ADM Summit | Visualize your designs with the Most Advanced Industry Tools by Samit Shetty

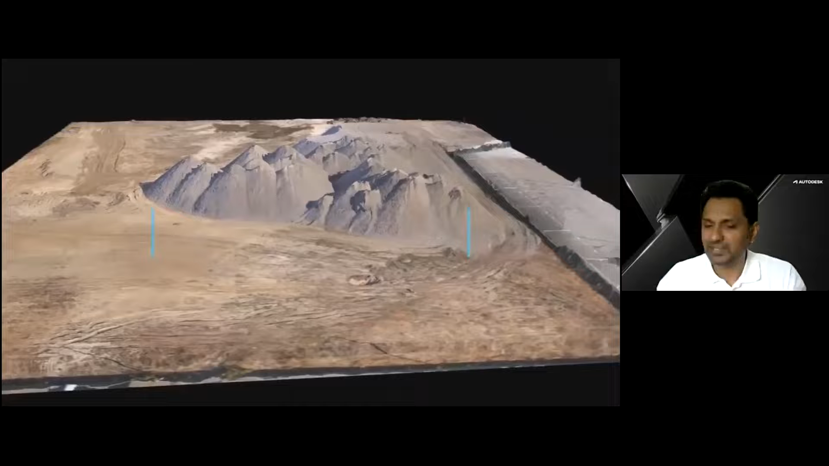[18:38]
So you can see the thousands of pictures, you import that data and convert those data into 3d models.